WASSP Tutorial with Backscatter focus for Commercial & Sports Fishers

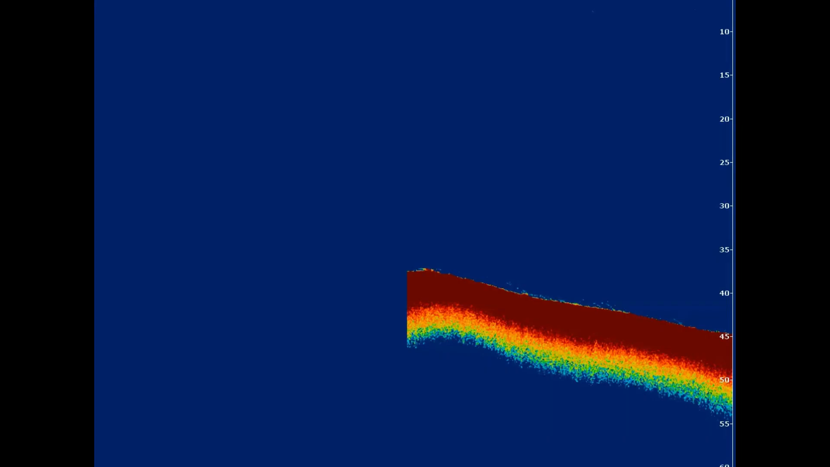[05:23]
in new zealand so that's where your single beam echo sign is available the speed at which you go the speed at which your screen scrolls there's a lot to interpret a lot to change and a lot to misinterpret
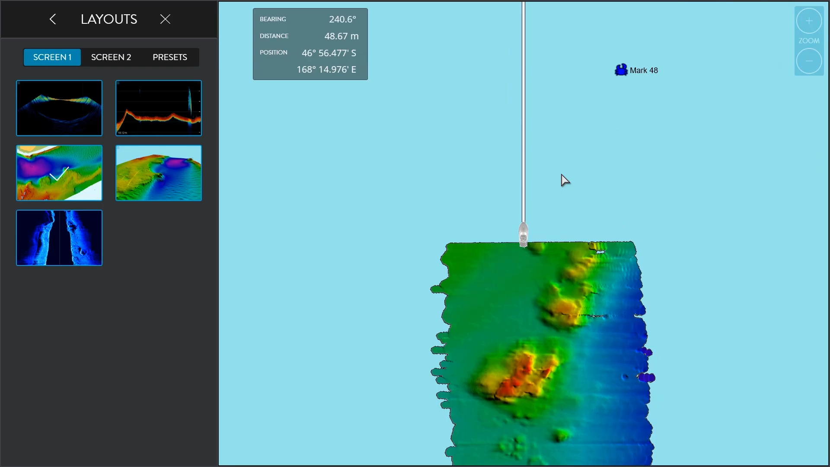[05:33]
with wasp what you see is what you get everything is geo-referenced so all i can say is
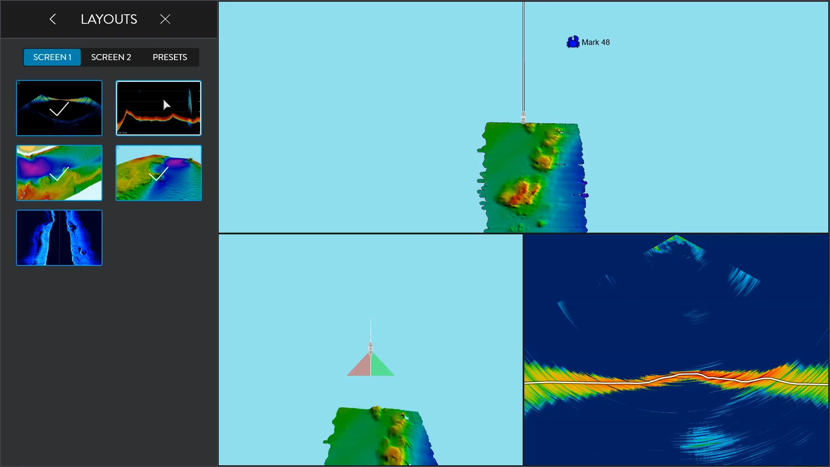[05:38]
if you go over structure and you see it with your wasp and you came back and remap it it's just going to map it in more detail so
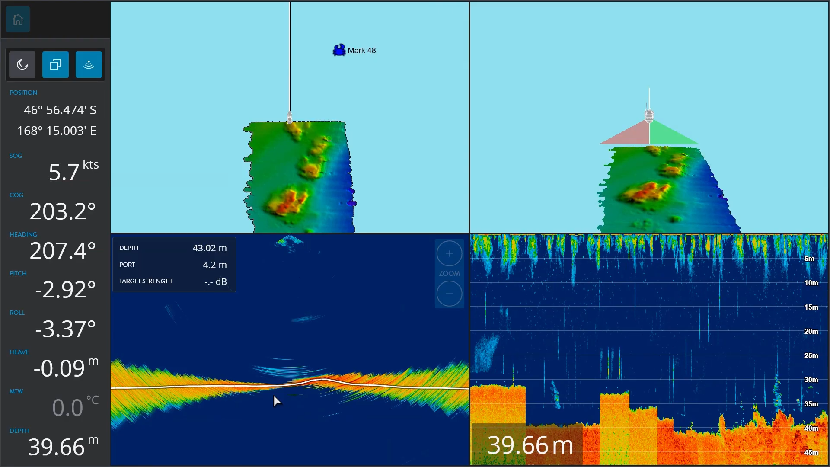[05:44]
it's a bit like putting on a pair of glasses you see it's there but it comes even more into focus with more pings
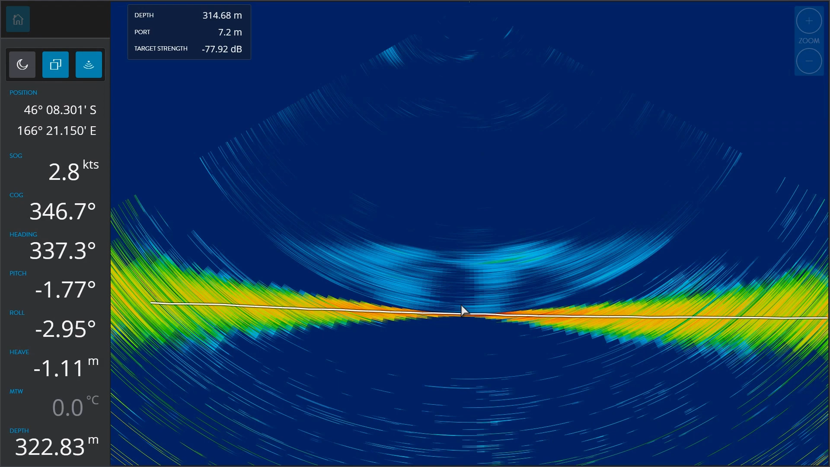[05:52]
what we are seeing is we're seeing a really really wide span three to one almost so if you're in 100 meters of water almost 300 meters across the sea floor so 100 yards for americans uh depth there's going to be around about 300
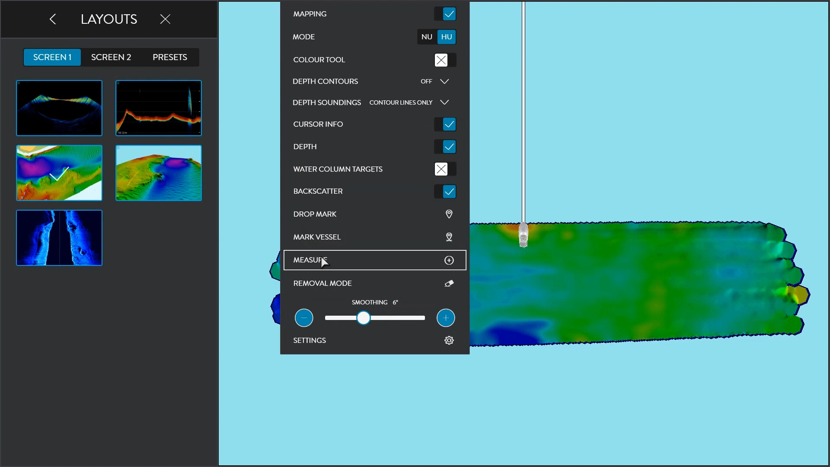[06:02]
yards across the sea floor and hundreds of points of reference across
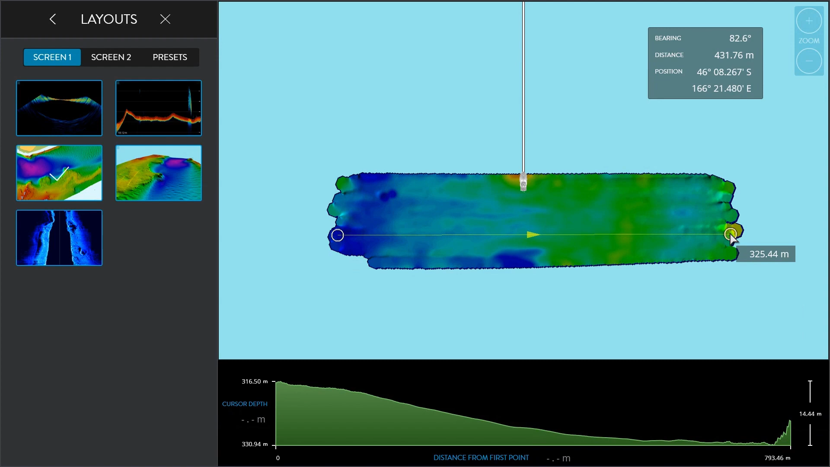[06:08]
that and so we use um we have this ability with backscatter
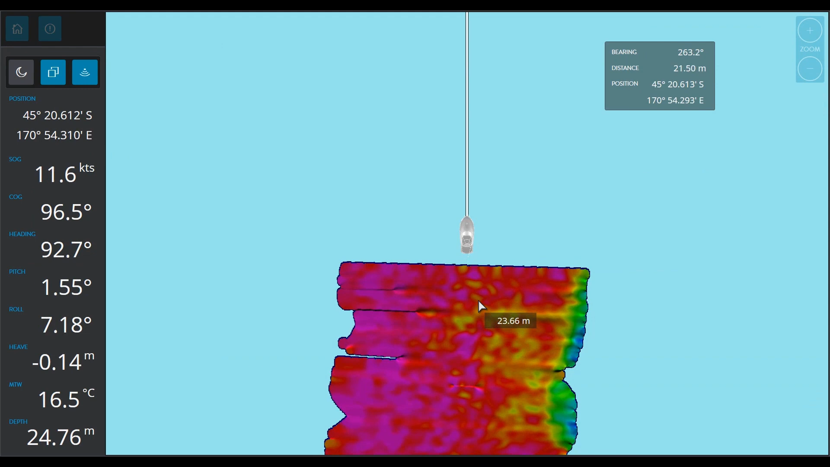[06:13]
On screen: depth 24.76 m, water 16.5°C
uh using sort of a light intensity to work out whether the sea floor we're passing over is
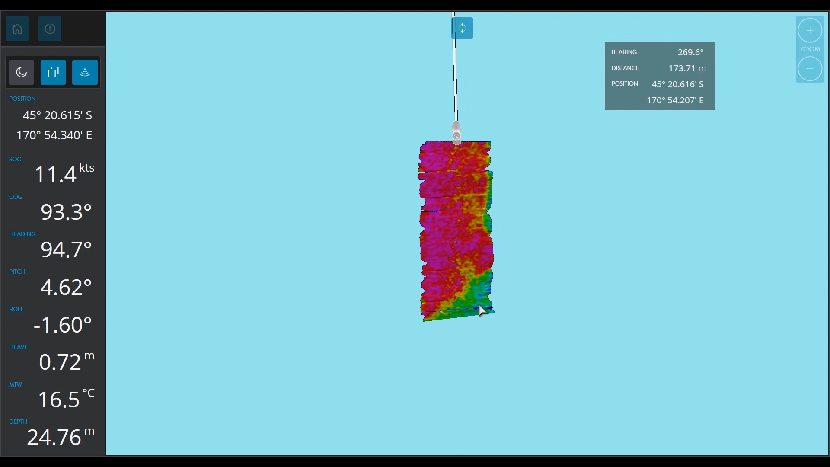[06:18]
On screen: depth 24.76 m, water 16.5°C, speed 11.4 kn
harder or softer or varying shape just a reminder that the reddish colors are your harder colors through the yellows and greens through to the blue which is your softest color you could be passing over a completely flat area of sea floor you could
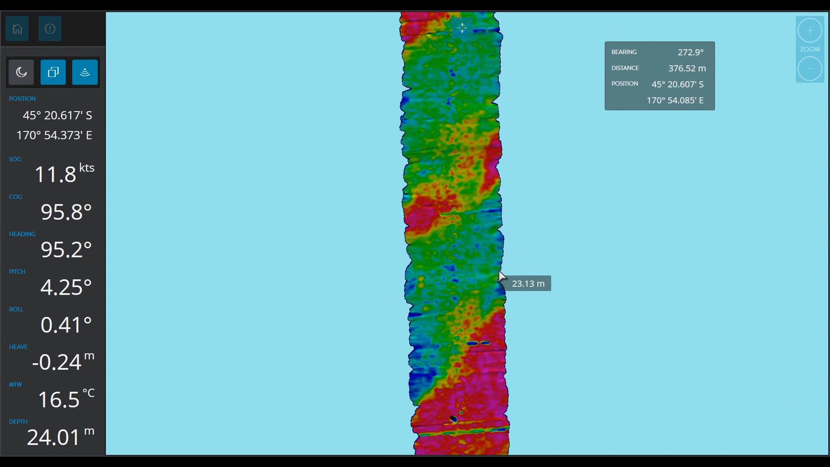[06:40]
On screen: depth 24.01 m, water 16.5°C
change over into your backscatter mode if you paid for that license and now it will show you the bottom composition even if it's flat and what a lot of people are surprised to learn is that the the sea floor can actually vary quite considerably in quite short spans and so as you're going along you could turn on this backscatter mode and we'll show you if there's any hard pans on the sea floor
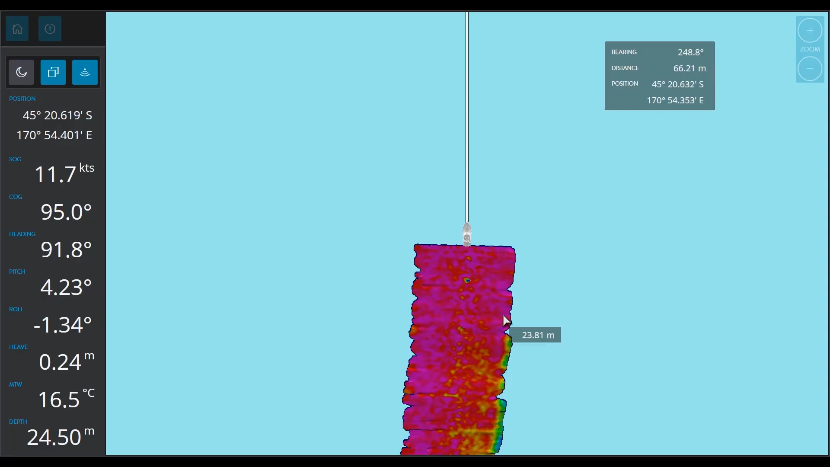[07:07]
On screen: depth 24.50 m, water 16.5°C
being rock or not rock and that's not the case you know sometimes you have little boulder
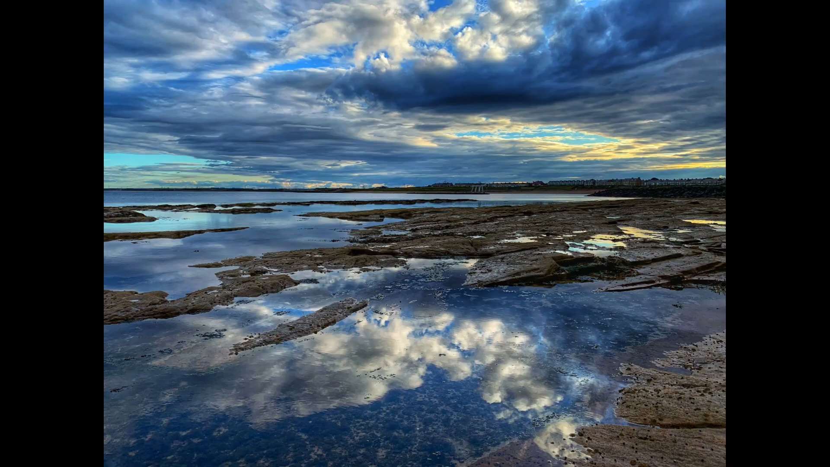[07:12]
type rocks out there sometimes you might have sheet rock
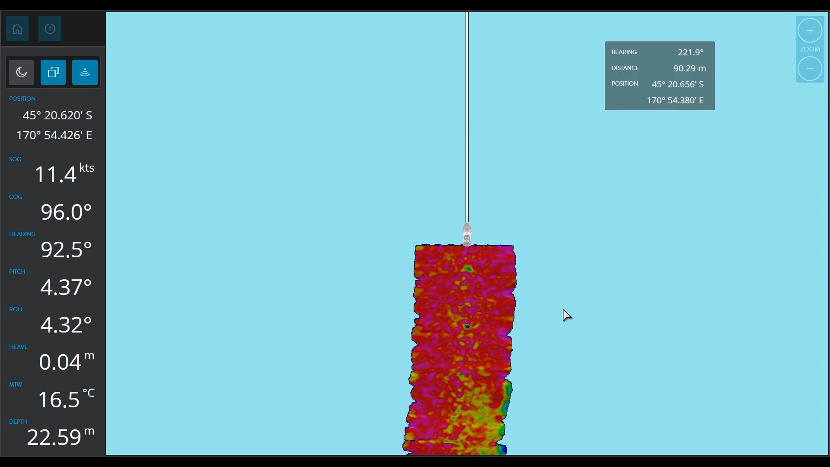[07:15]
On screen: depth 22.59 m, water 16.5°C
sometimes you might have rock that's actually doesn't even penetrate the surface it's got a thin sandy crust